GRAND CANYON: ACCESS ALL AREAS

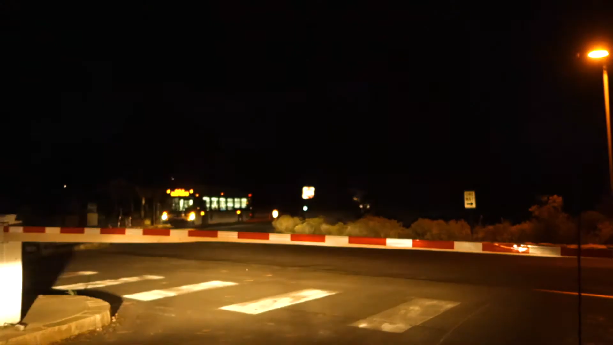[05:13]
Okay, so here we are in the Dodge. We're just arriving back at our car park. And, but it's not, we don't earn it.